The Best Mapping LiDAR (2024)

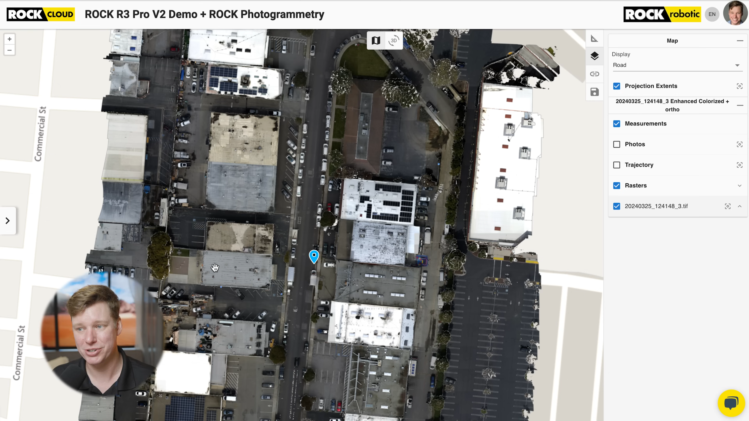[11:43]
and drone deploy or PIX4D because the difference is really big, but suffice it to say, you're going to get an orthomosaic now.
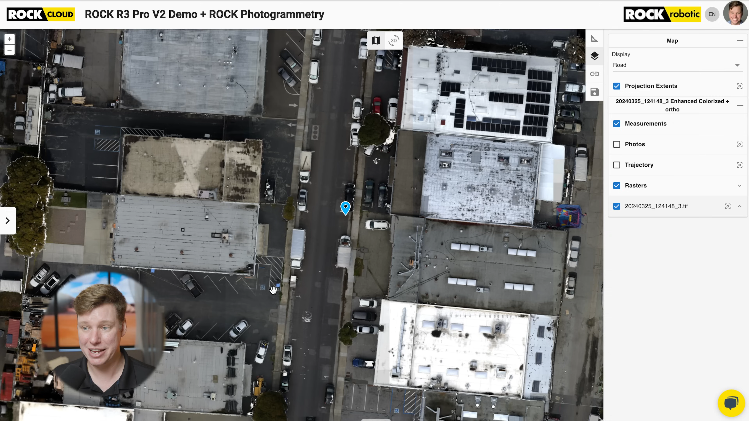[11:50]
And it has a couple of really cool features. One is that everything is from the nadir perspective, meaning you're not going to see the facades of the buildings. So if you're trying to find building footprints,
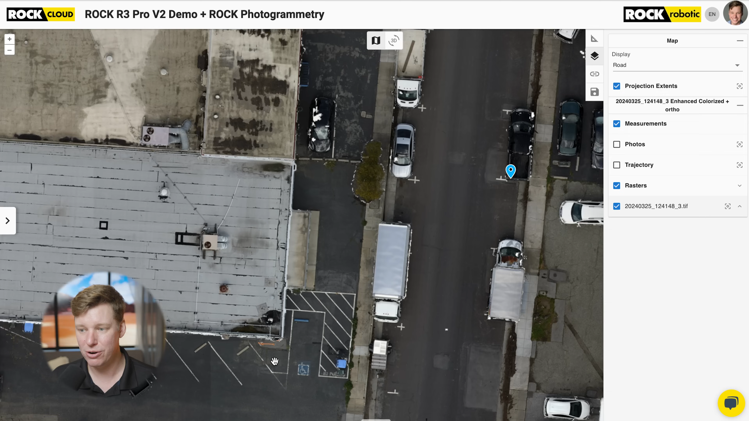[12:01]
you know that this corner is the corner of the building.
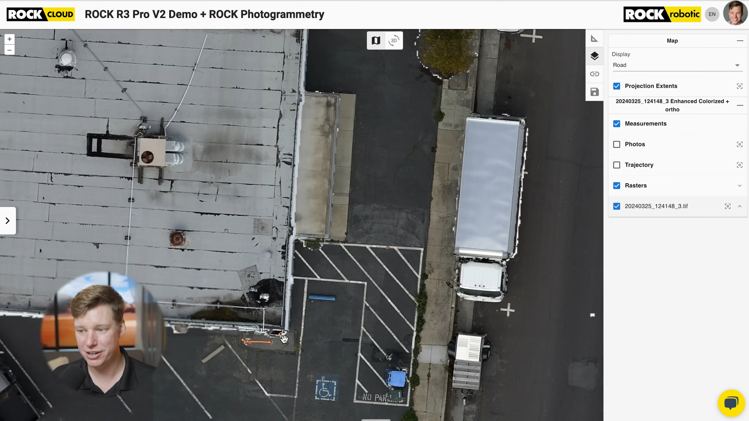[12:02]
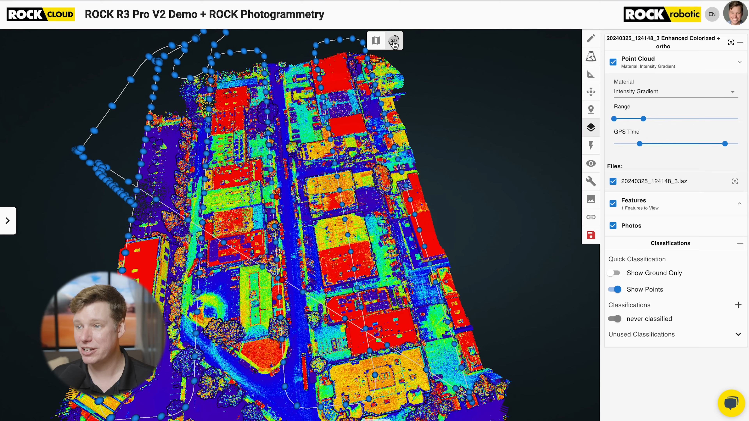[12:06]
And actually we can even come in here and I'm going to come into the lidar data and show you something pretty cool.
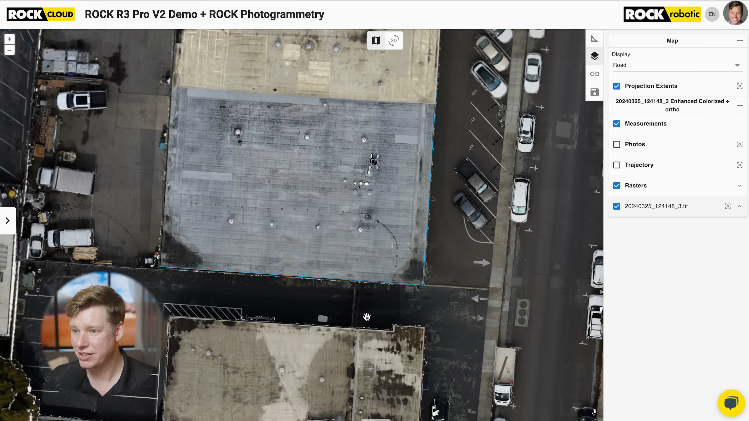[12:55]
Look at that. That L is lined up right on top of that building. And it perfectly overlays. So that is another feature of the orthomosaics with the rock cloud and rock photogrammetry. So everything's from the nadir.
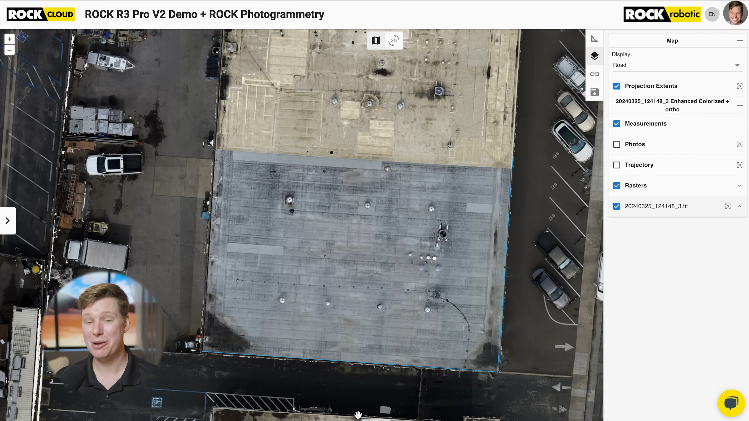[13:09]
And you're able to take drawings from your lidar data and directly bring that right on the orthomosaic guys. It's pretty huge.
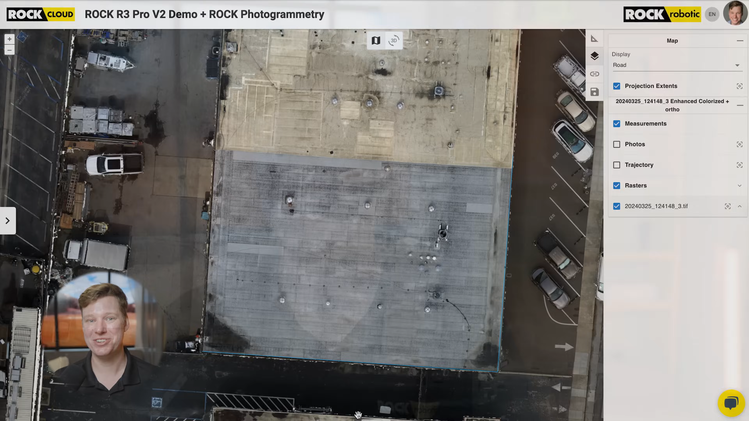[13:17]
So R3 Pro V2 enhanced accuracy, rock photogrammetry, whole new features in the rock cloud that allows you to unlock your data.